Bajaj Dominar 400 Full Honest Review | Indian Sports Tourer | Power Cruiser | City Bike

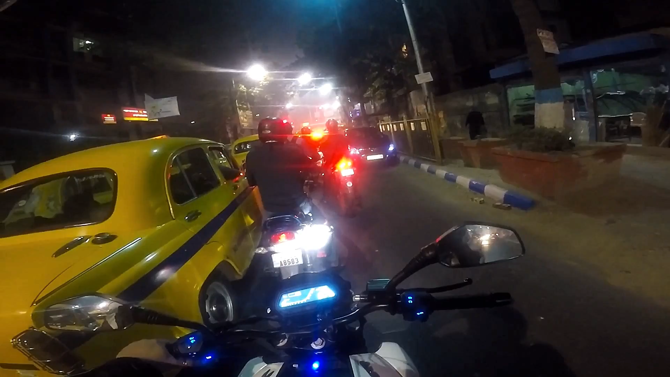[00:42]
So that you guys can see how it copes up with traffic Because tomorrow I am going to go on the highway itself So that city thing is now going to be there I am going to test ride the bike today Night riding in the city How it feels from bumper to bumper And there is a whole feeling of the bike Initial impressions riding in the city I have ridden close to say 10 km now And the bike is peppy as hell
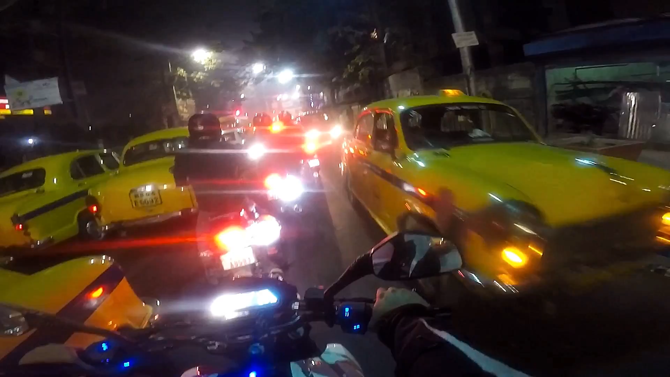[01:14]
I have filled up my tank It took in say close to 10 litres So 3 litres are already there And I am going to test the mileage also I am going to ride about say 50-60 km And then I am going to tank up again And I am going to tell you what the mileage as per my riding How it came to be So we are here We are here waiting at the signal And We are here waiting at the signal And Traffic is bad as usual So Peace out
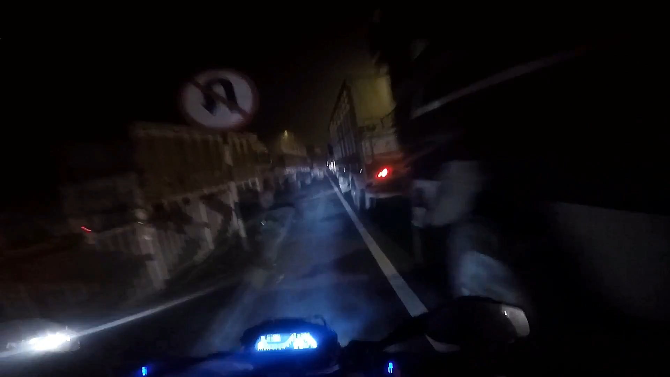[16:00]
You can see the traffic It's like Mayhem Right now
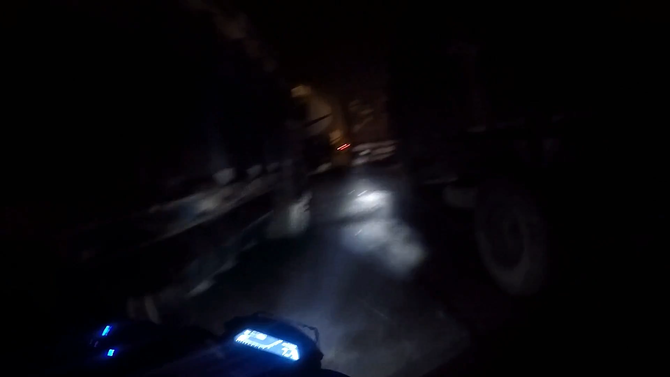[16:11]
And This is The best Pest That could have been
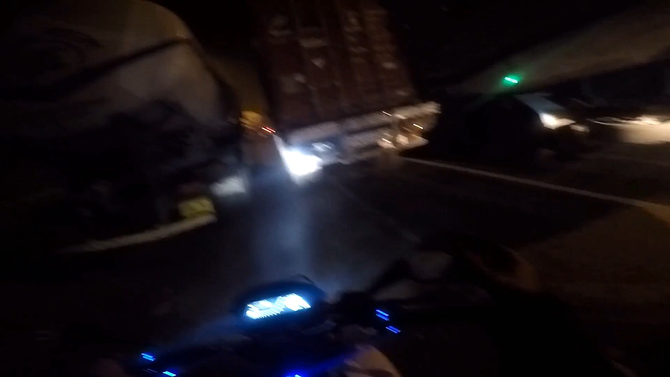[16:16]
For the bike But I am confused Now Where to go from
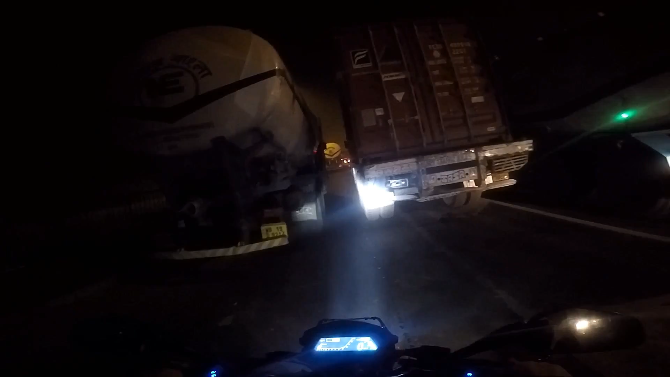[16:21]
I think Still go from here I don't want to hit anything Because It seems Not my bike But yeah As you can see Everything Is Perfect
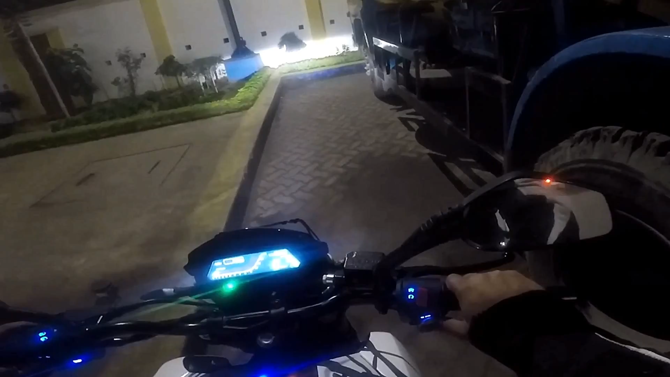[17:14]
So the low beam Starts working on the main And Yes See this You can see the beam